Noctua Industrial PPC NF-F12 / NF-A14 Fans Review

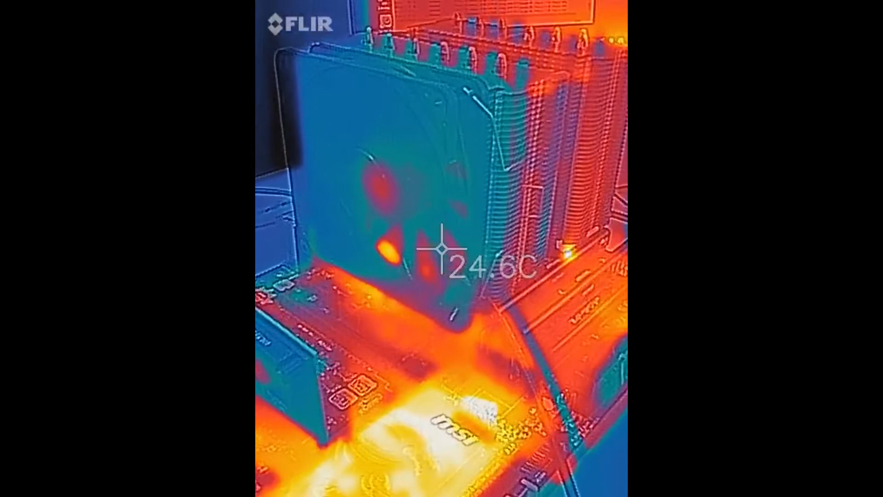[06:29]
On screen: spot 24.6°C
and the higher speed too and see what the temperatures look like.
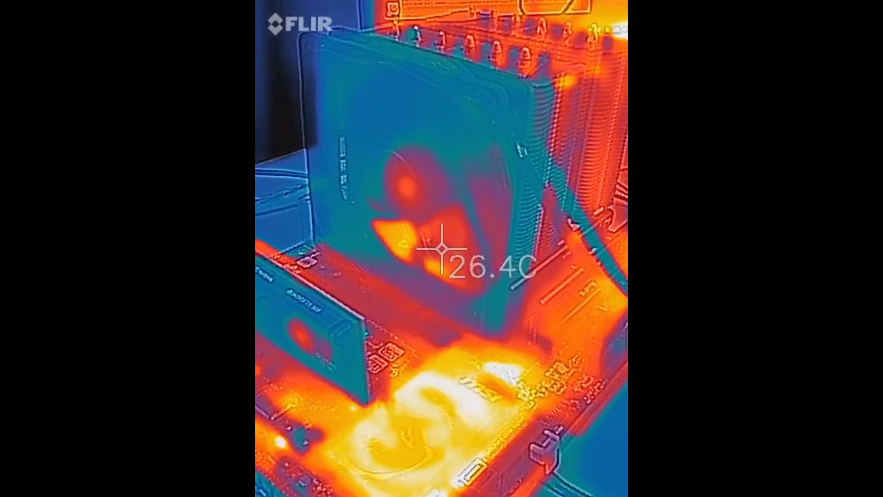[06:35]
On screen: spot 26.4°C
And now we have the NF-A14, which is the 140 mm version of this industrial fan.
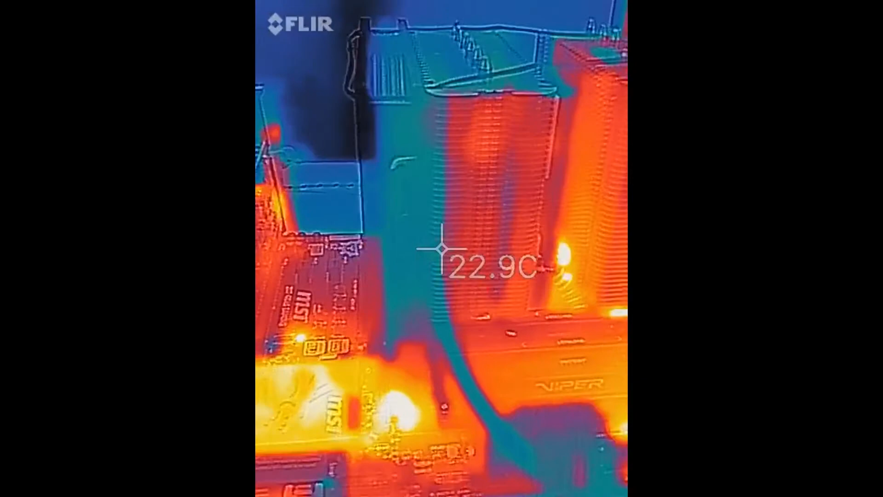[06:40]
On screen: spot 22.9°C
It is running at about 1,691, so call it 1,700 RPMs.
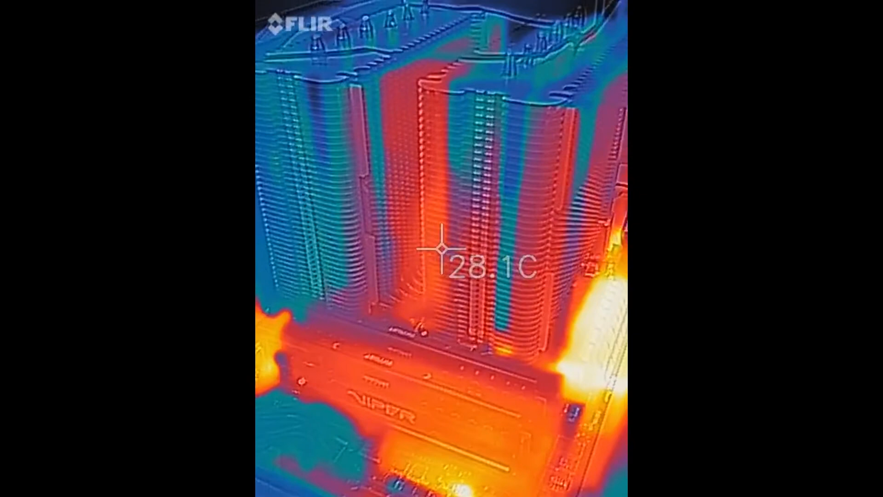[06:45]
On screen: spot 28.1°C
That's at the motherboard supplied voltage there and you can see we're around 27, 28, somewhere around there, somewhere around 27.5.
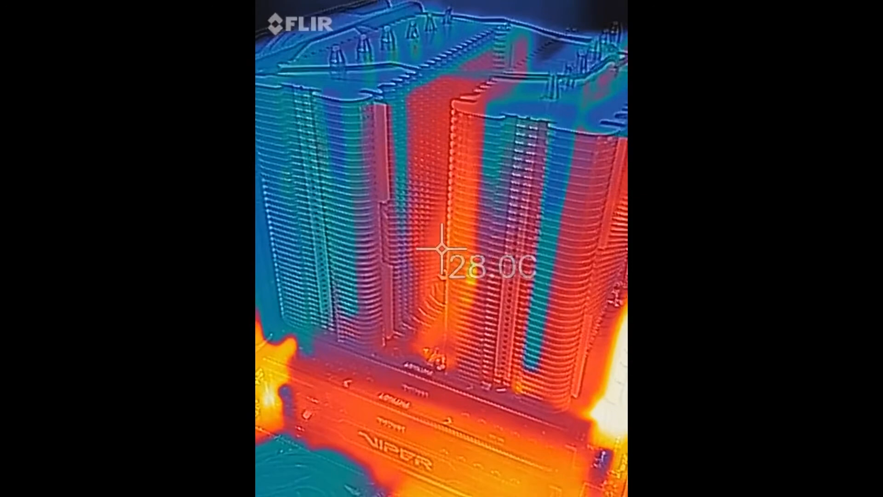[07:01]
And now we'll go ahead and put the 24 volt
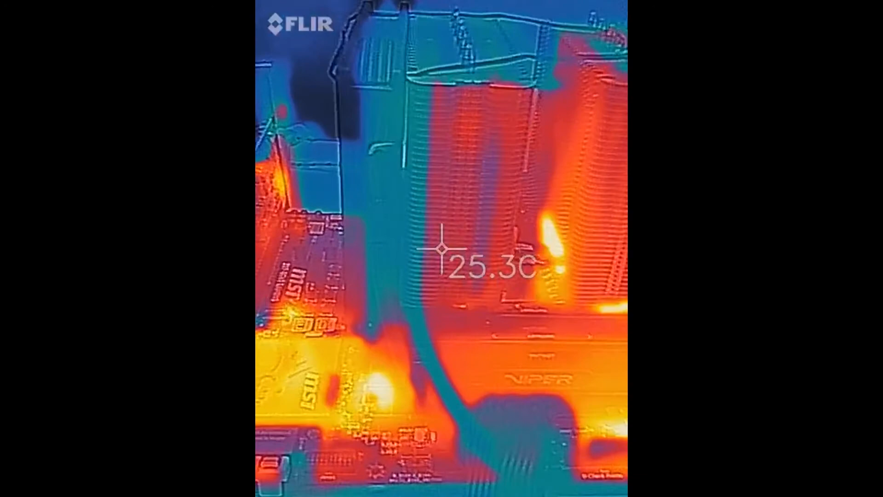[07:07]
On screen: spot 25.3°C
power to it and see what that does to the temperature when we get the RPM up to around 3000.
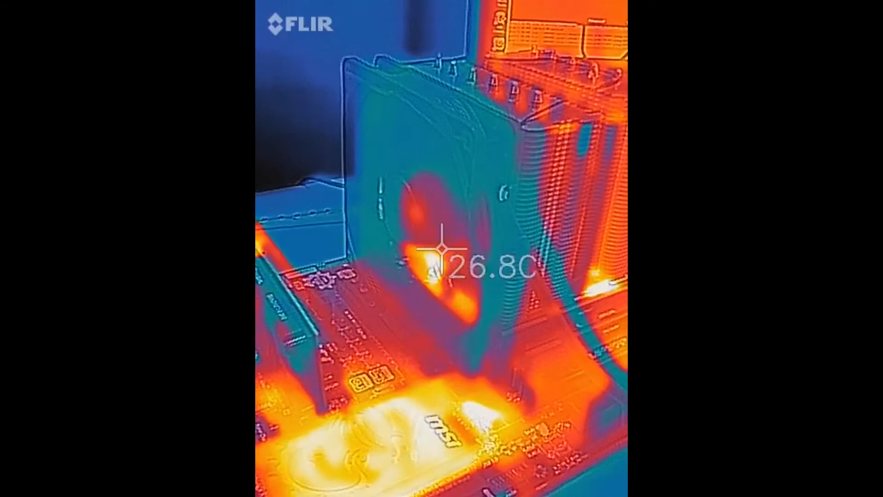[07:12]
On screen: spot 26.8°C
Now we have the RPMs cranked up to around 3000
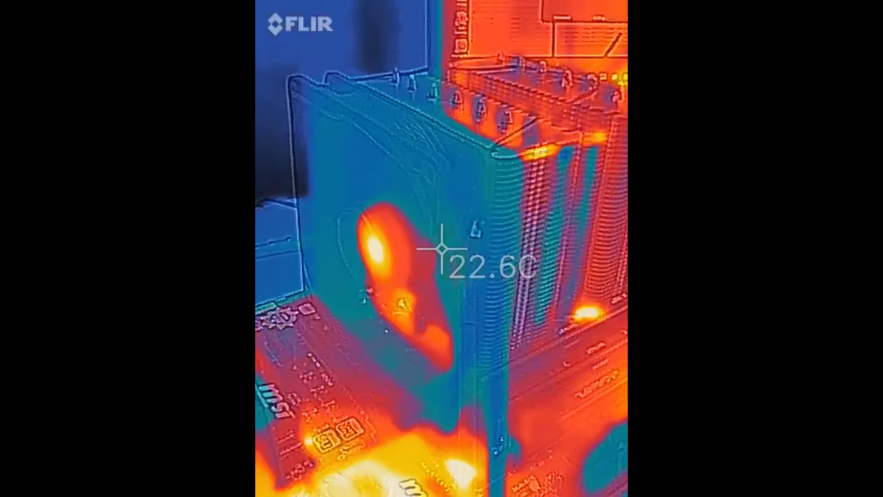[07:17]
On screen: spot 22.6°C
since we're supplying the 24 volts from the external power supply.
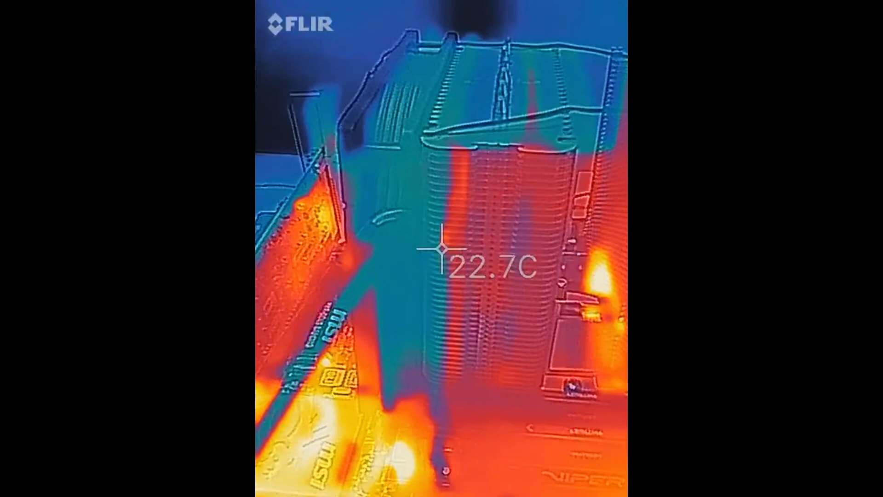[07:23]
On screen: spot 22.7°C
The fan is noticeably louder, but we're moving a significant amount of air. We look at the temperatures across the back.
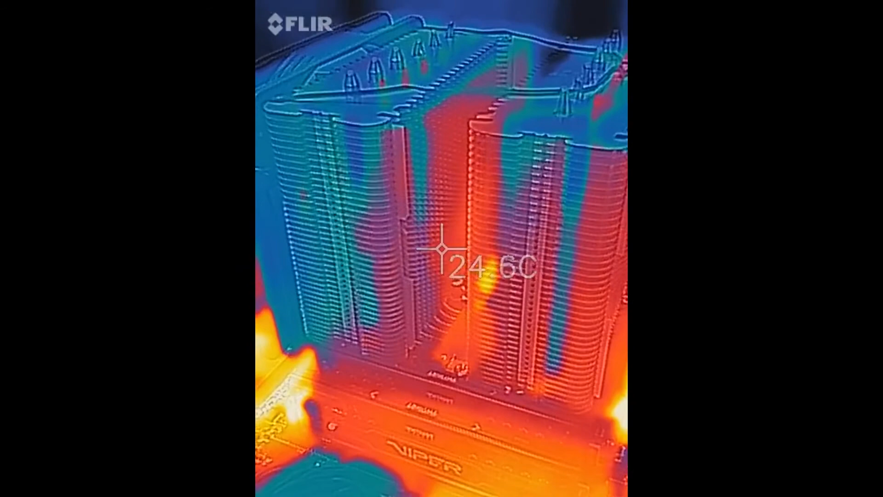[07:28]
On screen: spot 24.6°C
We are into the 24s, so we've definitely dropped the temperature considerably.